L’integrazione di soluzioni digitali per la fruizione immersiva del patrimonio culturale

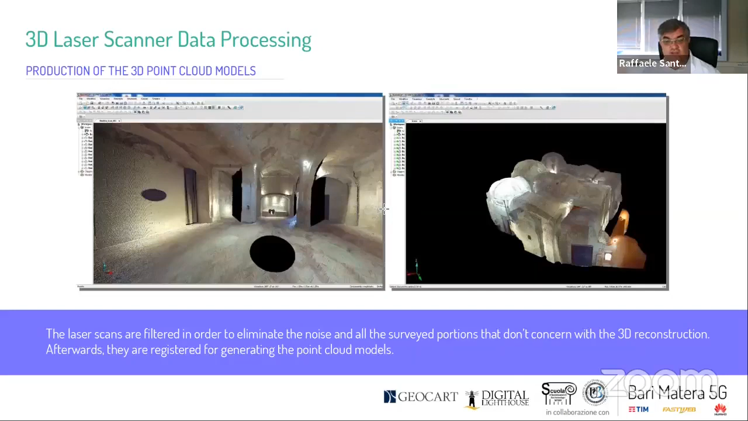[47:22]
di elaborazione delle scansioni con il laser scanner per trasformare dei punti, delle nuvole di punti in delle mesh e
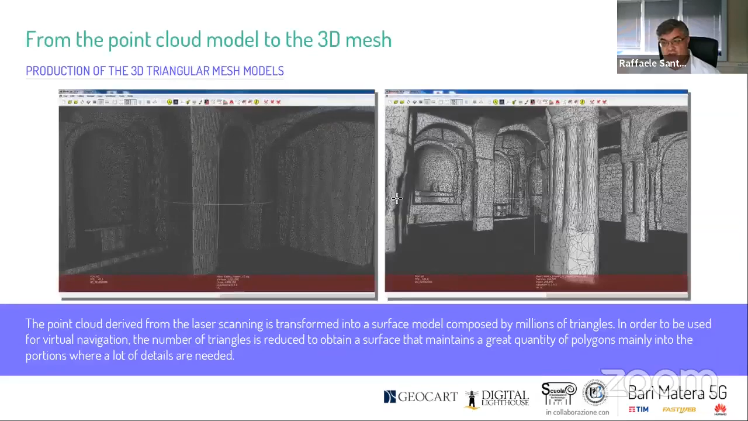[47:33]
quindi una rappresentazione a poligoni delle superfici su cui poi
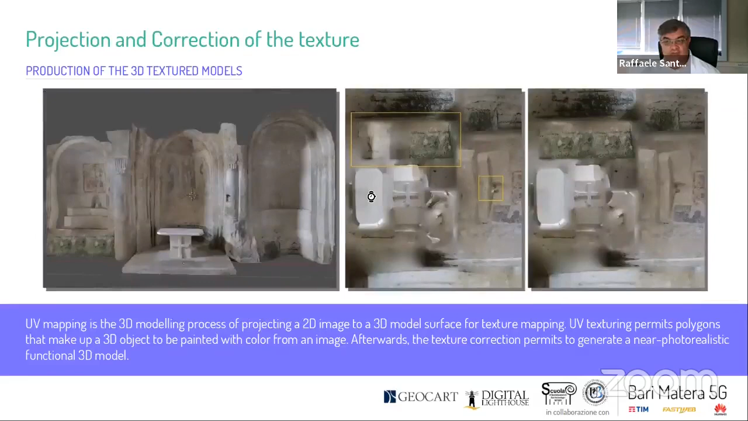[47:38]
attraverso diverse tecniche di elaborazione sono state, diciamo, fondamentalmente